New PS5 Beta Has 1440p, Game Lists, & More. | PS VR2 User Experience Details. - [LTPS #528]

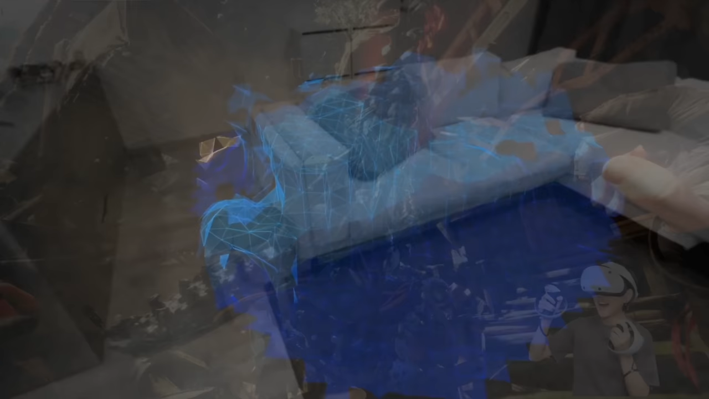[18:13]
Then there's the customizable play area, so you can use the headset's cameras to scan the room that you're playing in, and then you can adjust your boundaries with the PSVR 2 Sense controllers.
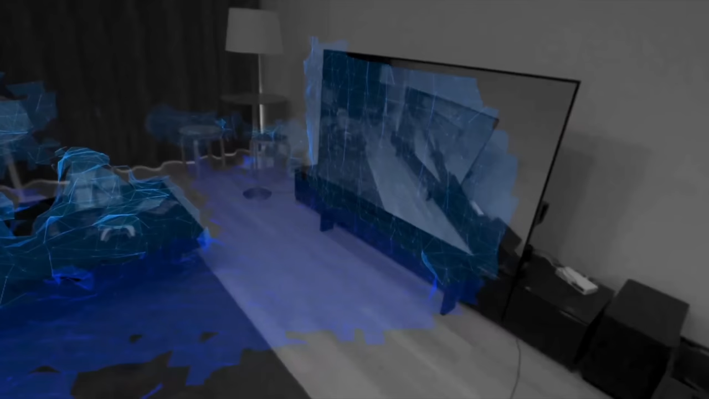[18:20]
And with this set, you'll then receive warnings if you are too close to exiting your play area.
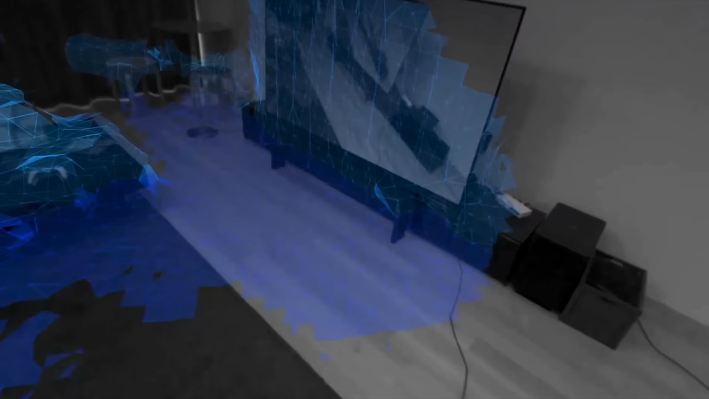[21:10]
having the pass-through so you can see where you're going and what you're doing if you want to just pick up the controllers or even pick up a drink or the remote or whatever, right?